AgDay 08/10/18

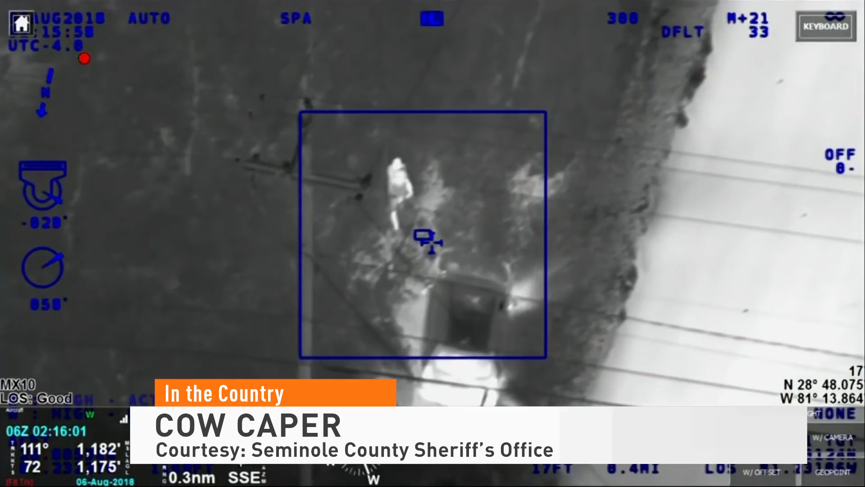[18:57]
In Florida, Seminole County Sheriff's copter capturing the Sunday night caper on video as the crew radioed to officers on the ground.
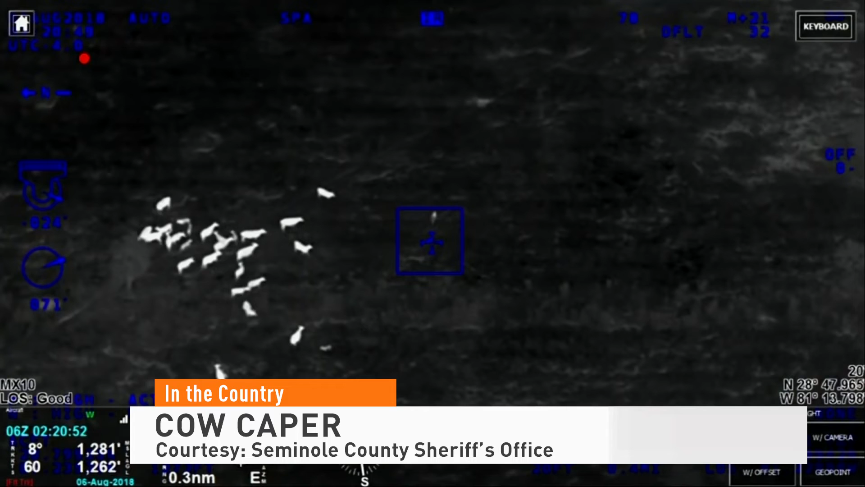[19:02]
The fleeing woman, a Jennifer Ann Kaufman, trying to evade police, couldn't outrun a hungry herd. She might as well have carried a bale of hay through the darkened pasture as the riled cows pursued, helping the chopper above follow every move. Keep going southeast. She's pretty far into the field now.
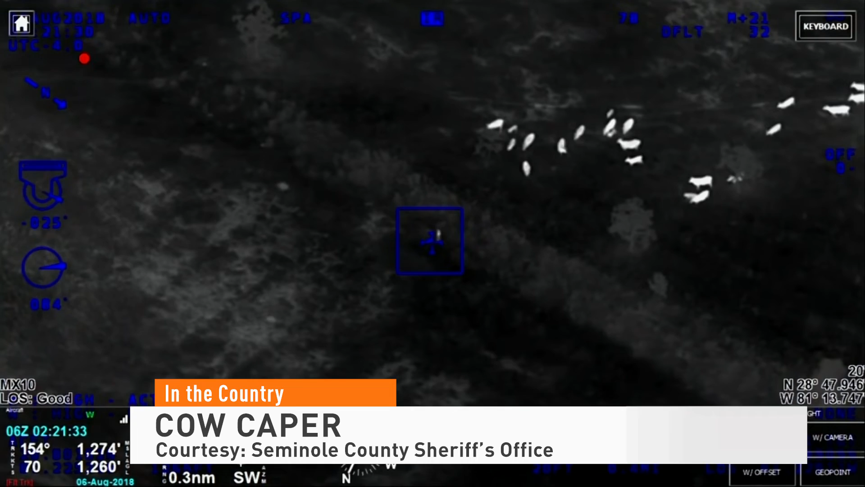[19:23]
If you see the large group of cows, they're literally following her and chasing her. The woman eventually crossing through the fence before being arrested. The arrest report showing the car Kaufman was in
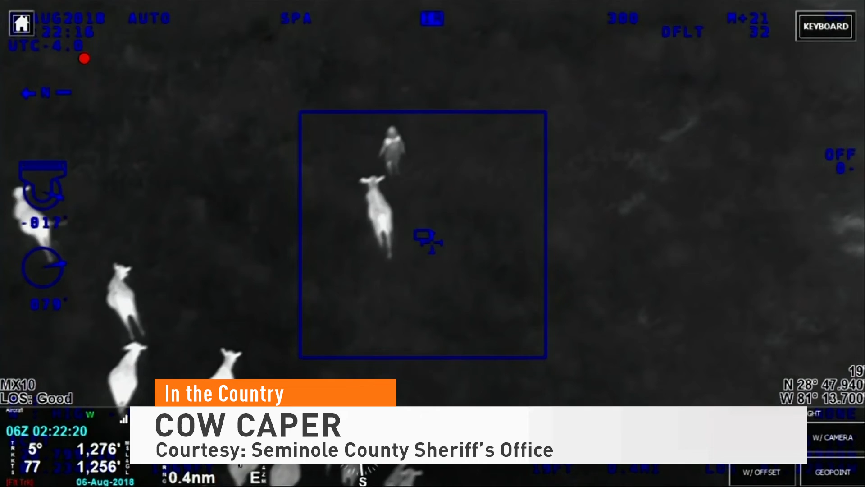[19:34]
crashed during a police pursuit before being tracked down by those frisky bovine.